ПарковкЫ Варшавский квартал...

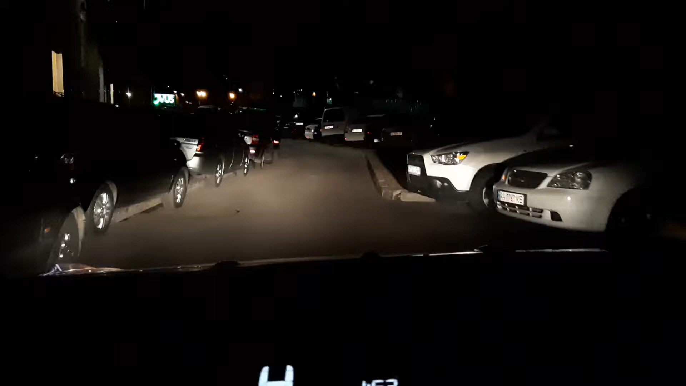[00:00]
полный транспортный коллапс. Как эти люди отсюда выезжают?
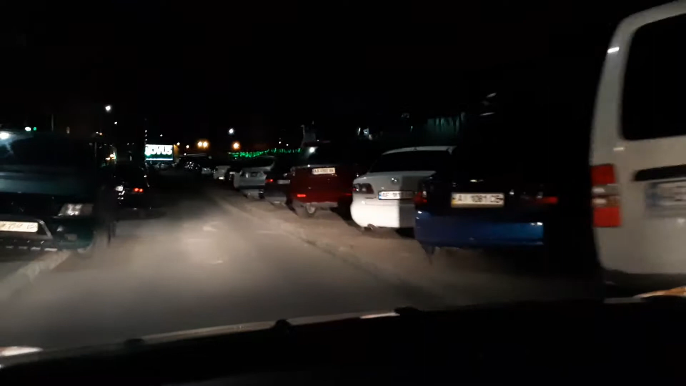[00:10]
Это просто жах. Ни парковок, нифига. Комплекс, конечно, сделан громадный. Но тут просто жопа.
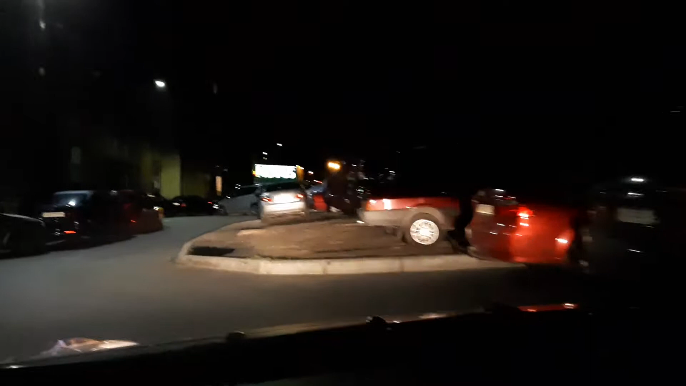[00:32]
Машин столько, что...
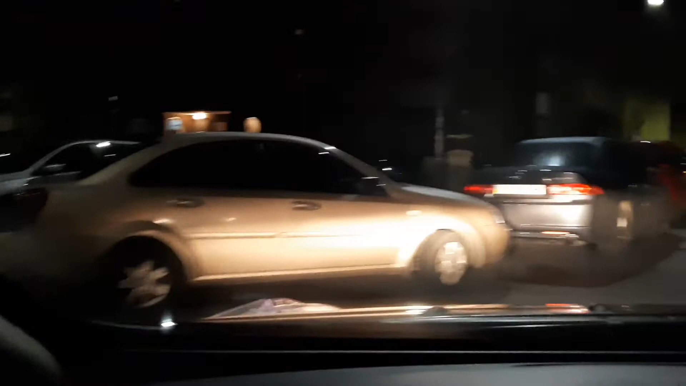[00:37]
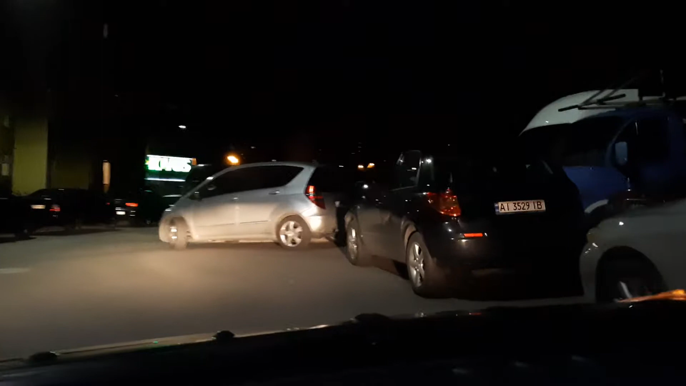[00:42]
В несколько рядов запаркованы. Вот так. Направляйтесь на юг.